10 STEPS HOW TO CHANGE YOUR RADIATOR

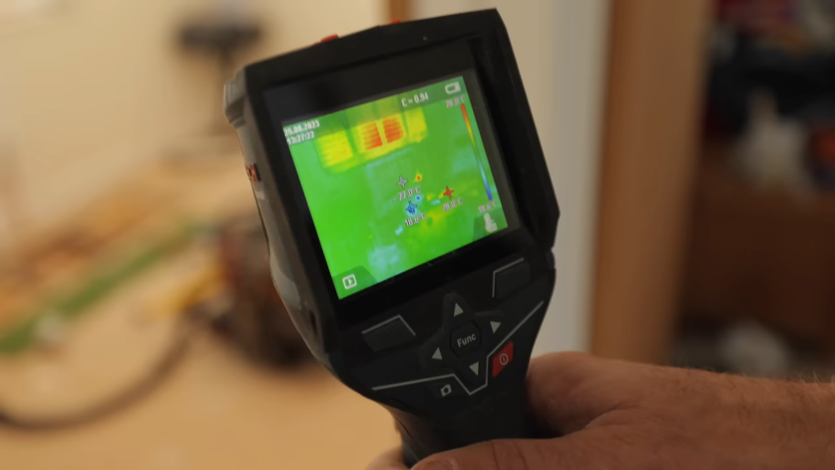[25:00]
There we go, that's the corner of the radiator there.